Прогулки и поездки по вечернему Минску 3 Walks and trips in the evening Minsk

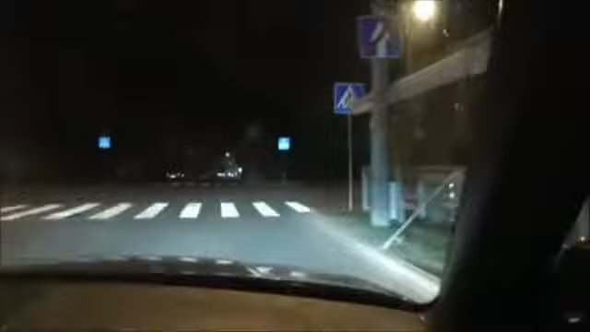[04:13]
Что-то будет видно, что-то нет. А если поедем по освещенной улице, то будет довольно ничего.
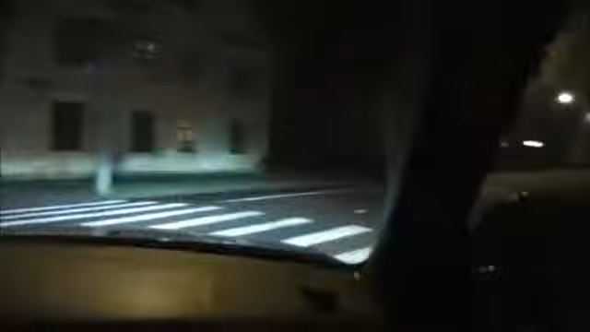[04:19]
А если вот тут, конечно, мало что. Так, тут левый поворот есть у нас, да?
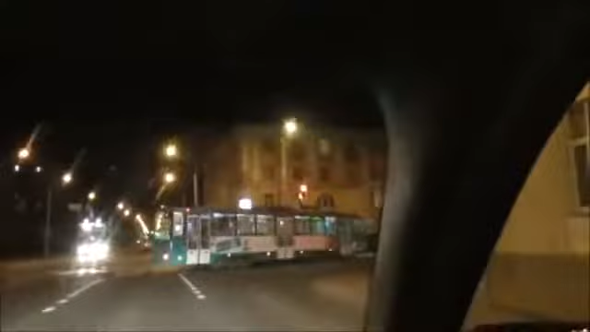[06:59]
Это слева, трамвай. Да. Доллар сейчас слева? Это трамвай, доллар, да? Слева, да. А, ну так вернусь, блядь, правильно, да. А я могу выйти здесь и все. Да не, надо было по Горького, чтобы направо было. Не, ты можешь идти по Горького, потому что ты его не только краем сама коснешься по Горького. Это подразница. Ну, да. Не, вернулся можно, да, ничего страшного. Так, а я могу выйти здесь? Ай, брось ты, Лёнь, на Коля.
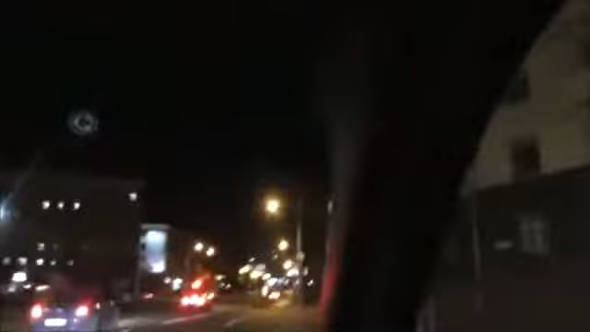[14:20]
Угу. Мы с тобой... А, ты хотел проехать... Налево твой архитектурно-строительный будет сейчас. Приезжаешь дальше? А, я вспомнил, вот эта улица, тут я, да, помню... Баня лазит. Одна такая одноногая, симпатичная девушка. Я с ней ничего не имел, но я просто так знал. Но я говорю, одноногая, ну красивая и одноногая, блядь.
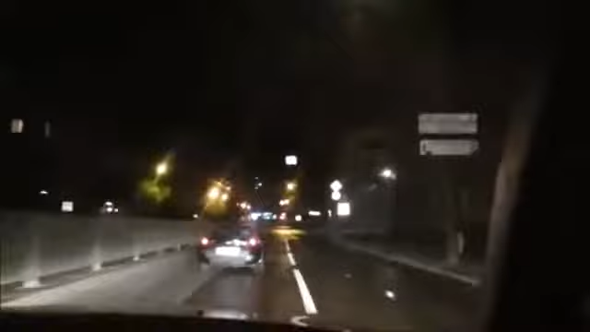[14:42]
Меня это так поразило, думаю, как вот такая красота может, ну, существовать. Ага. А она в этом техникуме училась. Ну, мало ли ногу теряет человек, она даже да, женщина. Да. Хрен ее знает, чем это было вызвано. Болезнь или авария. Вот, вот твой техникум налево. Где? Налево будет, вот, Чапаева. Он подобно, я когда-то стягивал фотографию. Ну вот, вот же он, ну.
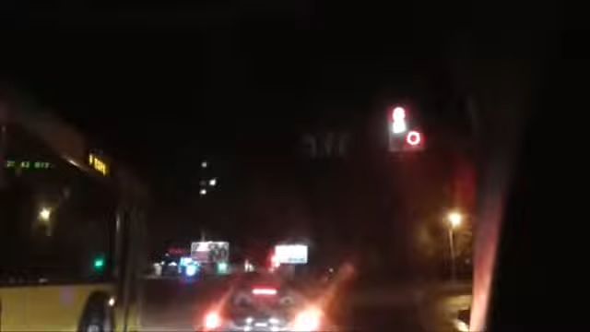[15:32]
Там ну, он архитектур, ну как он там сейчас тогда назывался, там колонны, там эти партер такой, все такое, ну, или как говорится, сталинский ампир. А ну, это налево. Ты показываешь какую-то хибарину. Смотри налево. Вон твой сталинский ампир. Ну он может где-то там дальше сейчас тут видно. Ну не знаю. Ну, как бы тебе. Будет время, я тебе даже в интернете покажу.